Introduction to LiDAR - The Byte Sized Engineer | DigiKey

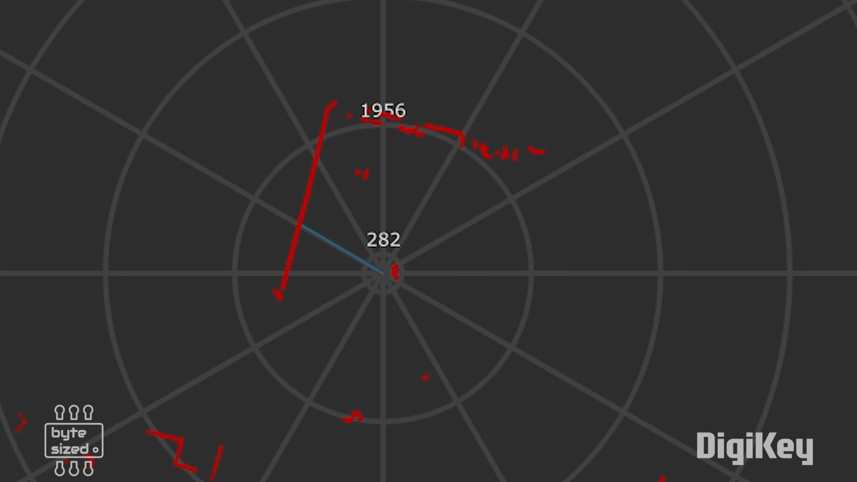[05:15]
I've got some red lines here and it looks like I see a 90 degree corner exactly where I would expect here in this corner behind me.
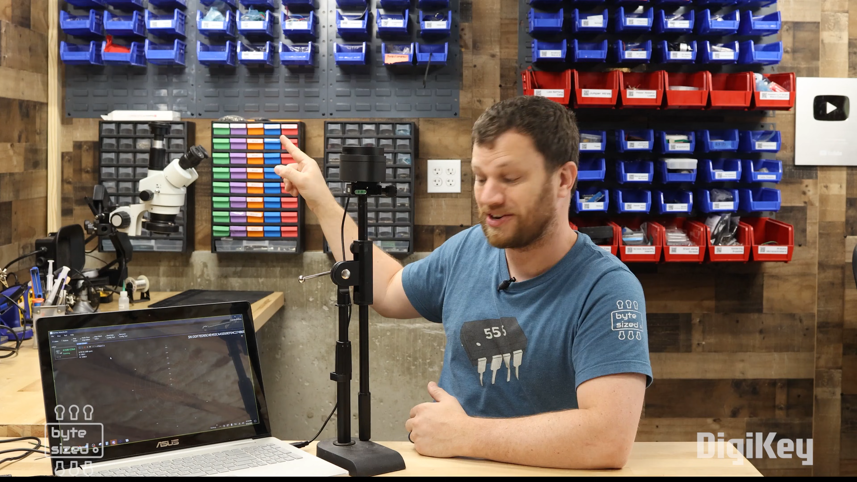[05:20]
So I think the LiDAR sensor is actually working. We're getting good data out of it, which is really exciting.
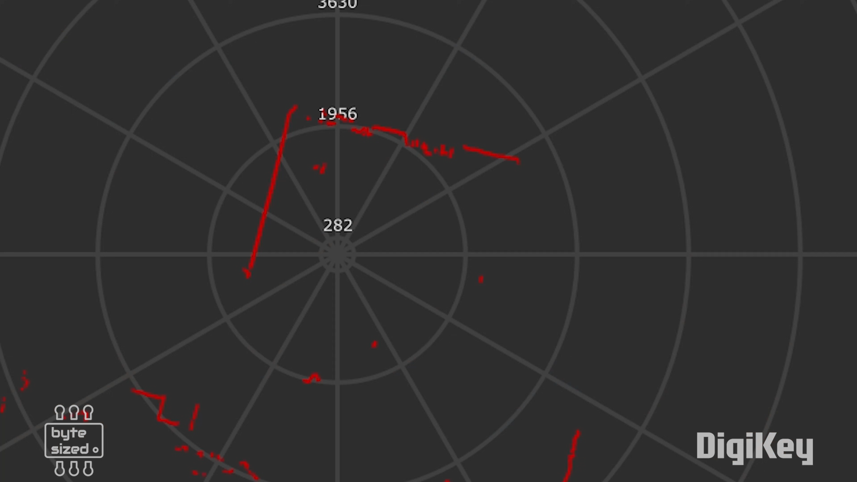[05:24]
Oh, that's kind of interesting. You can tell that this wall here is very smooth, but the wall adjacent to it has the blue bins and the red bins that kind of give those jagged edges here on the graph.